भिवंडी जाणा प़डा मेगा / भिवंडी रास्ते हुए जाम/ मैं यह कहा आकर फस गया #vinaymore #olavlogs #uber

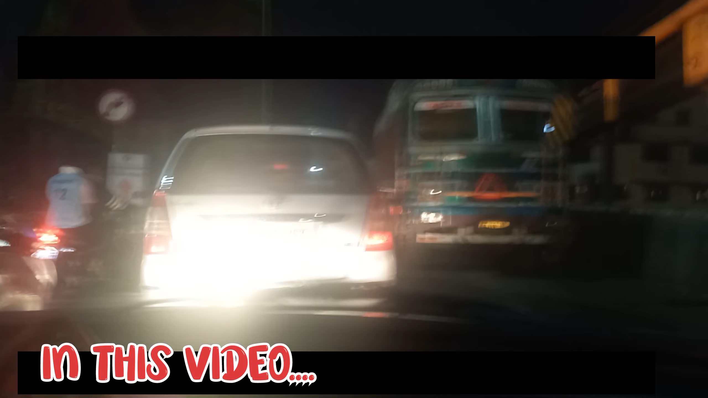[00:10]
अभी मैं भिवंडी में हूँ और भिवंडी में इतने ट्रैफिक जाम है ना, आप देख सकते हो ये ट्रक खराब हो गया है और इसको खींचने का काम चल रहा है। आप देख सकते हो बीच
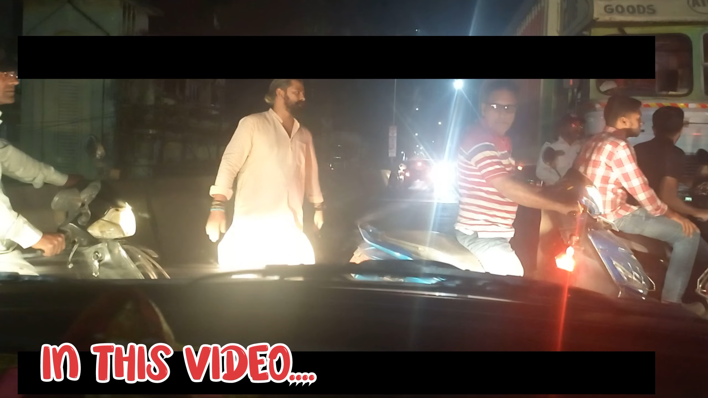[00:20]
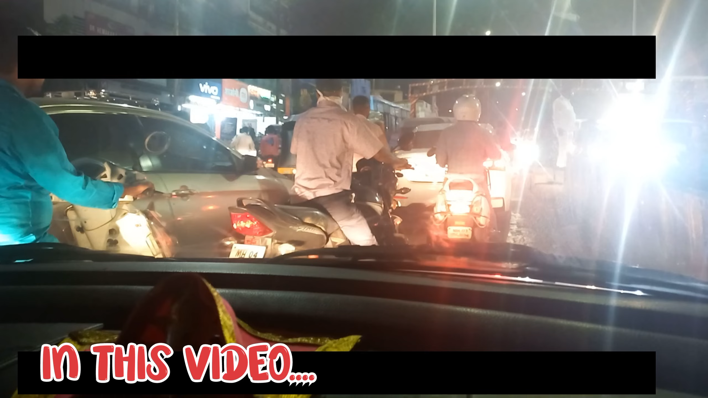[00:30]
अभी मैं दूसरे ब्रिज के ऊपर चढ़ रहा हूँ। यहाँ पे भी सेम कंडीशन वैसे ही है, फुल ट्रैफिक जाम है दोनों की तरफ, नीचे और ब्रिज के नीचे भी और यहाँ पे भी।
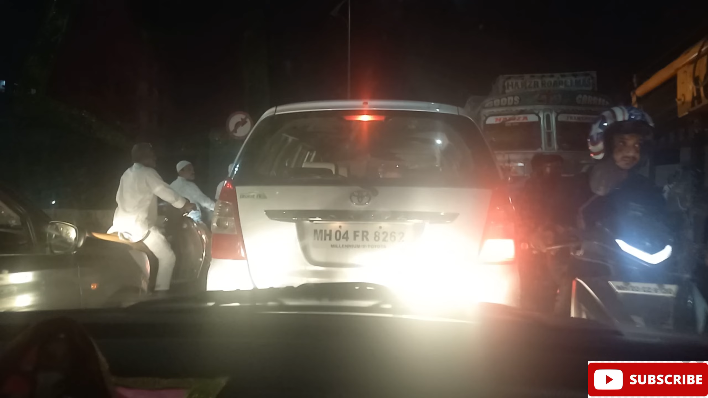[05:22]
अभी मैं भिवंडी में हूँ और भिवंडी में इतने ट्रैफिक जाम है ना, आप देख सकते हो ये ट्रक खराब हो गया है और इसको खींचने का काम चल रहा है।
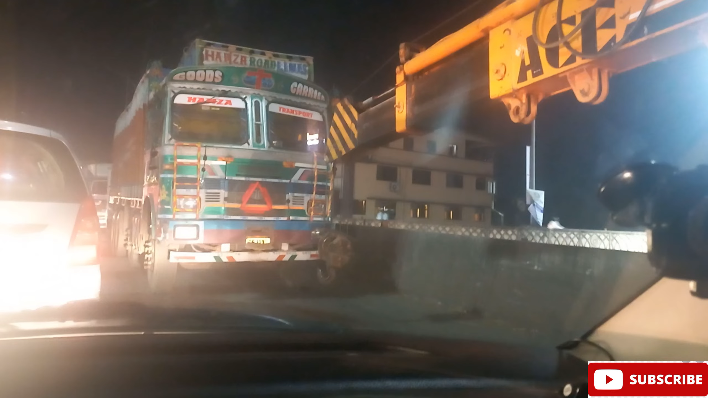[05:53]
आप देख सकते हो बीच मतलब मिडल ब्रिज के ऊपर हूँ मैं अभी एकदम। तो इसमें से रास्ता निकलना बहुत ही मुश्किल है, आप देख सकते हो। तो मुझे ये बुकिंग मीरा रोड से लगी थी भिवंडी तक,
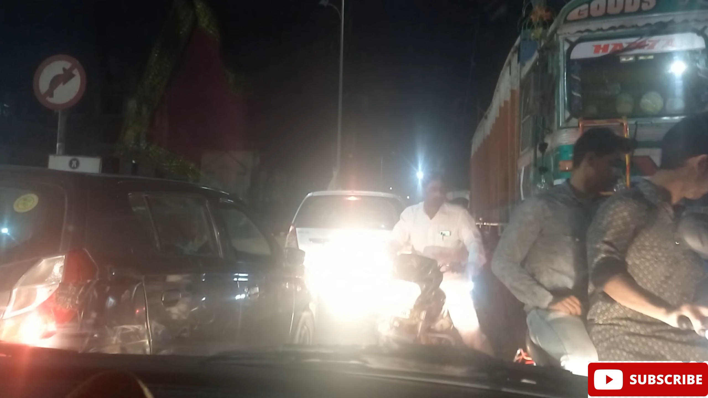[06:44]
आगे से घुमा के ले लो,
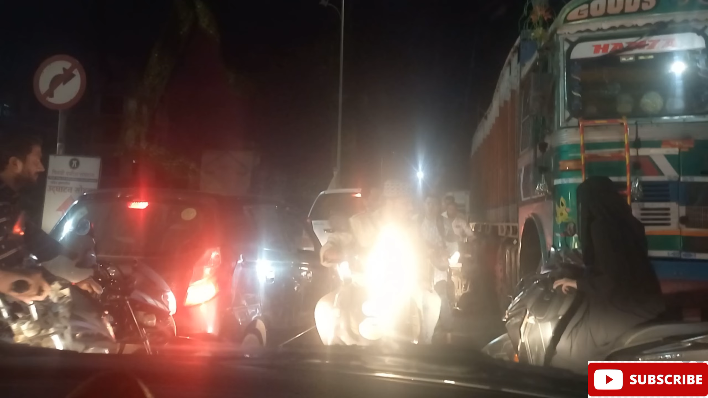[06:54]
बहुत हैवी ट्रैफिक है, इसमें से गाड़ी निकल रहा है मुश्किल हो रहा है, दिमाग काम नहीं कर रहा है कि कैसे इसको हैंडल करे करके।
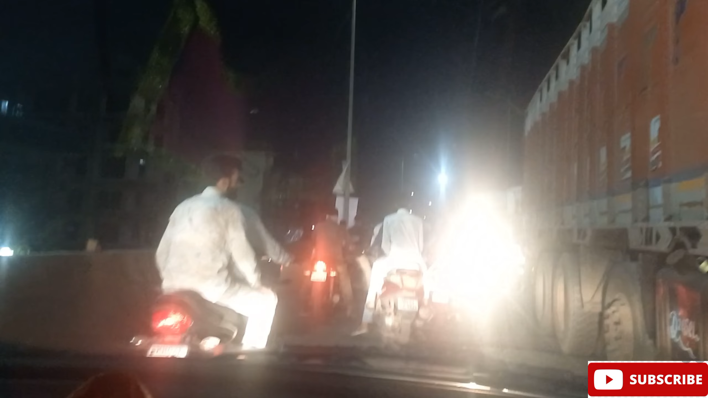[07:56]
बहुत हालत खराब हो रही है भाई, कैसा गाड़ी निकाले कुछ समझ में नहीं आ रहा है, पूरा ट्रैफिक ब्रिज पूरा जाम है।
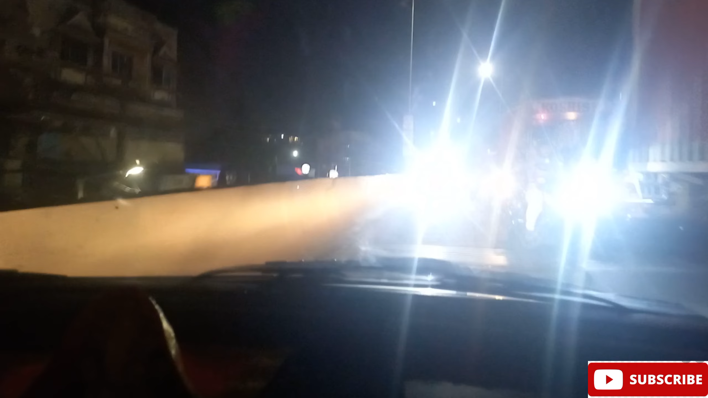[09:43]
हालत खराब है, एकदम हालत खराब है आप देख सकते हो। पूरा का पूरा ब्रिज जाम है, पूरा का पूरा ब्रिज जाम है। अभी यहां तक तो बाहर निकल गया हूँ, तो आपको मैं एक बोलना चाहता हूँ,
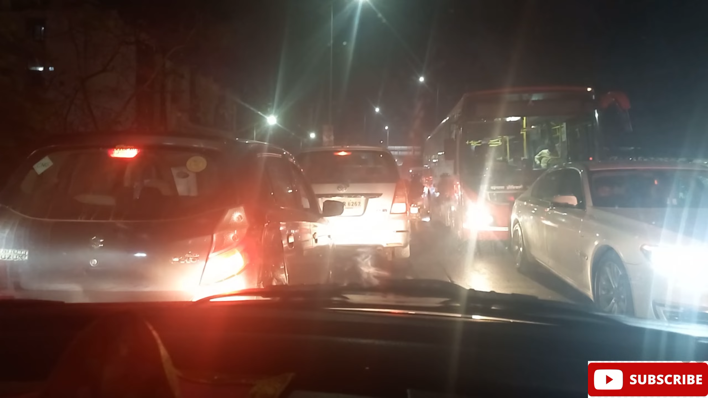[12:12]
अभी मैं दूसरे ब्रिज के ऊपर चढ़ रहा हूँ, यहाँ पे भी सेम कंडीशन वैसे ही है, फुल ट्रैफिक जाम है दोनों की तरफ,
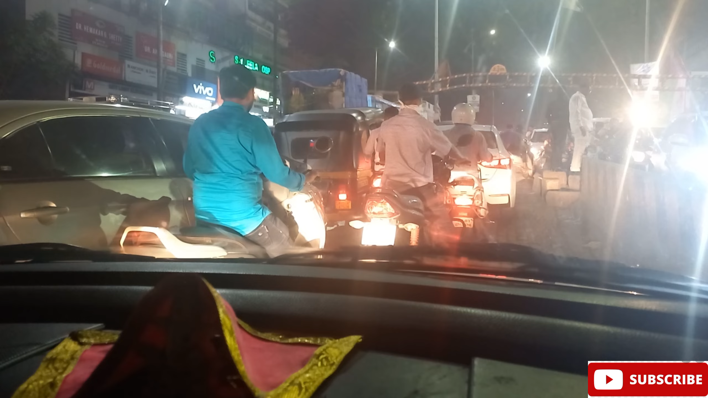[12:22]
नीचे और ब्रिज के नीचे भी और यहाँ पे भी, तो समझ में नहीं आ रहा कैसे। अभी ये दूसरा ब्रिज चढ़ रहा हूँ मैं, यहाँ पे भी जाम हो गया है, आप देख सकते हो क्या हालत है। मुंबई में ऐसी ऐसी जगह होती है जहाँ पे गाड़ी चलाना आसान काम नहीं है,
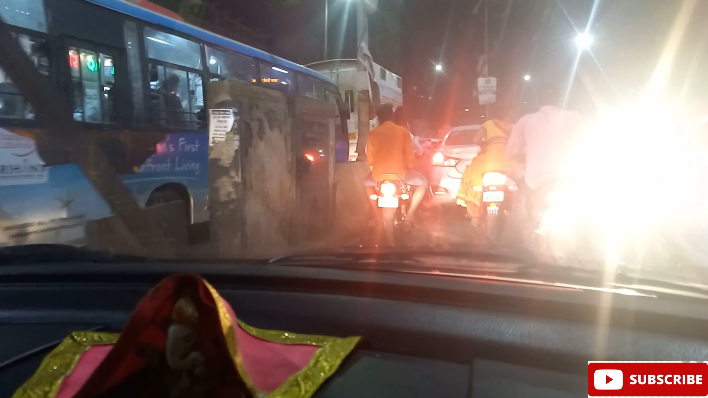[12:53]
बहुत संभाल के गाड़ी चलाना पड़ता है, और इतने लोग रहते हैं आप देख सकते हो।
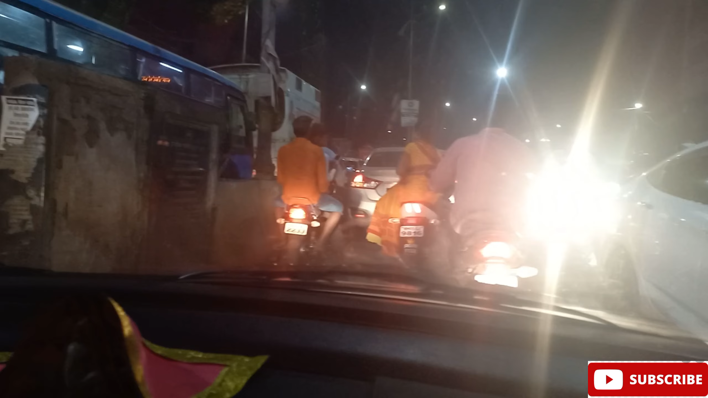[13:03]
भिवंडी जैसे एरिया में भी इतने लोग हैं। भिवंडी पूरा का पूरा एक बिजनेस हब है, मतलब यहाँ पे
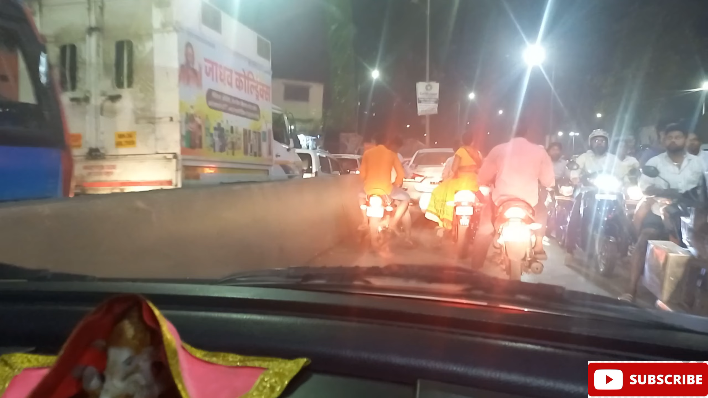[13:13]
बहुत सारे चीज़ बनते हैं, जैसे कपड़े के सामान, कपड़े का सिलाई या कपड़ा बनता है, या छोटे छोटे मशीन उसका काम यहाँ पे चलता है, बहुत सारा चीज़ बिजनेस सेक्टर है यहाँ पे।
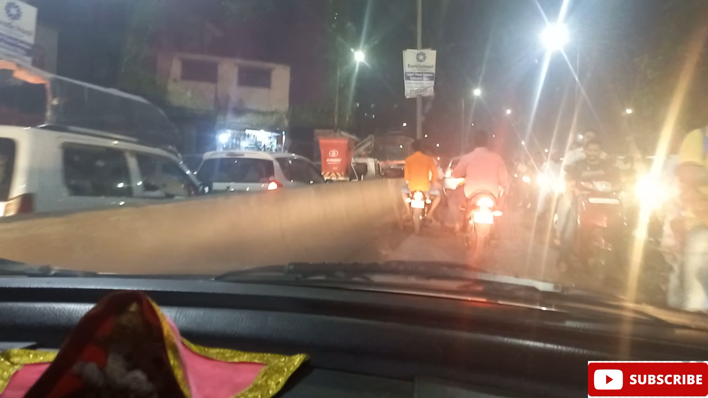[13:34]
देखिए कितने लोग खड़े हैं, देख सकते हो आप, पूरा ब्रिज जाम है, पूरा का पूरा हालत एकदम ख़राब हो गई है, कैसे गाड़ी निकाले कुछ समझ में नहीं आ रहा है। एक कम से कम ये लोग आधे घंटे एक घंटे से रुके होंगे ब्रिज के ऊपर,
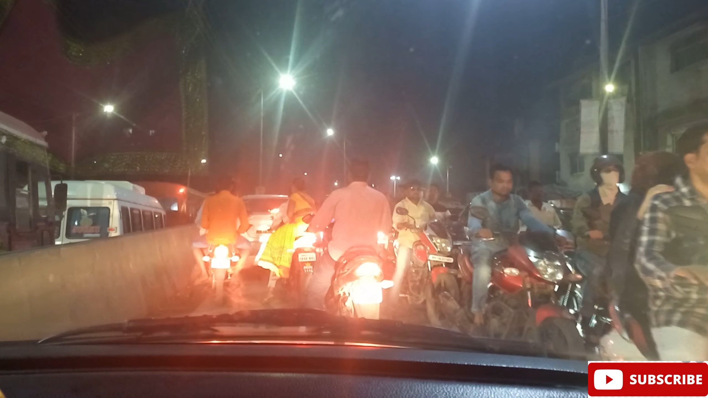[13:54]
स्टार्टिंग और एंड जहां से ब्रिज हो रहा है वहां तक पूरा का पूरा भीड़ है। आज का वीडियो पूरा का पूरा ऐसा होने वाला है जैसे कि समझिए आप कि 5-10 मिनट का वीडियो इस पे ही बनेगा, ये ट्रैफिक भिवंडी ट्रैफिक के ऊपर।
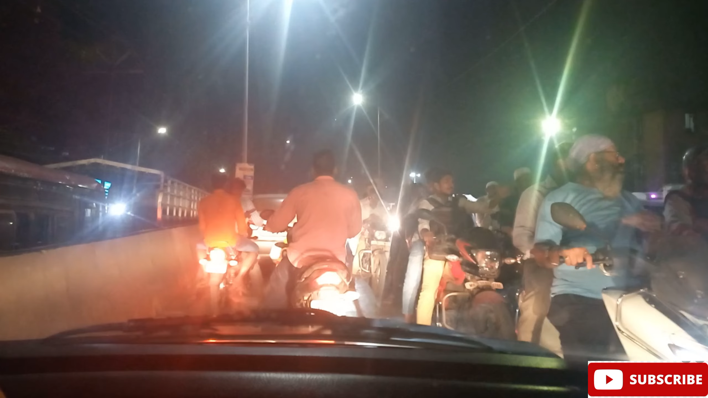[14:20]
आज का टॉपिक ऐसा डालना पड़ेगा भिवंडी में ट्रैफिक जाम देखो करके,
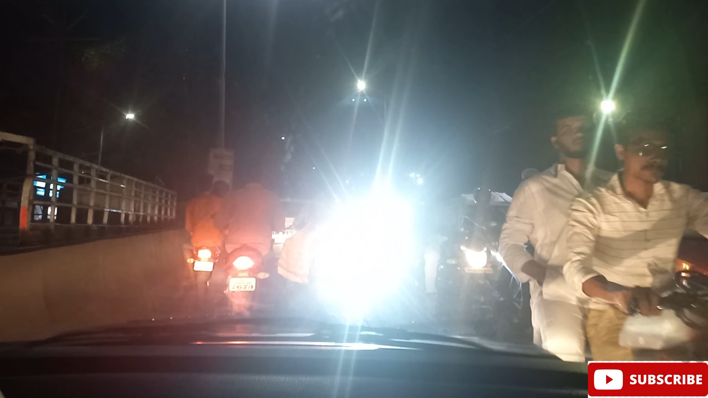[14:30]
अलग से वीडियो बनाना पड़ेगा इसके लिए 10 मिनट का। और इस ये देखिए ब्रिज के नीचे देखिए ट्रैफिक, मैं अभी ये ब्रिज के ऊपर हूँ और ये देखिए बड़े बड़े कंटेनर ट्रक नीचे की तरफ से आ रहे हैं,
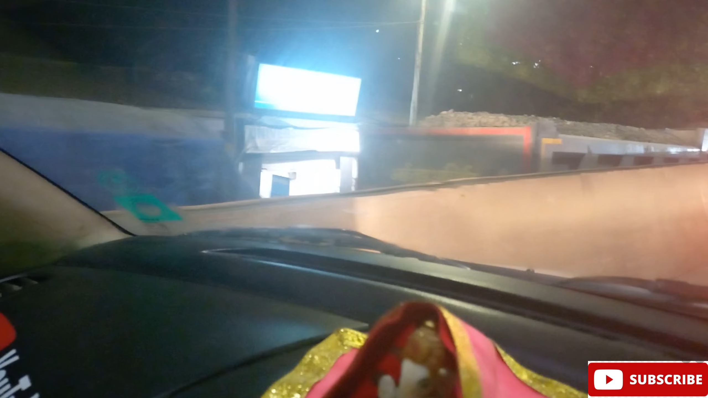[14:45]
और बाइक वाले छोटा छोटा जगह मिला गया तो वहाँ से भी गाड़ी निकलते हैं, ऐसा है,
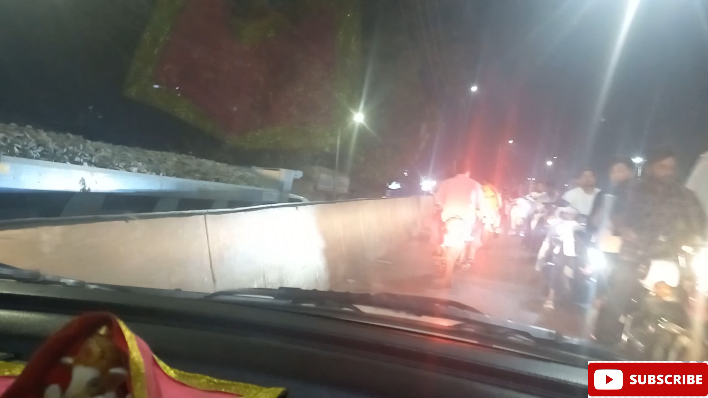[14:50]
एकदम छोटी छोटी जगह से भी गाड़ी निकालने का कोशिश करते हैं लोग। चलो यहाँ से अपना आपको ना फ्री हो गया, अभी आगे जाके ट्रैफिक नहीं लगना चाहिए,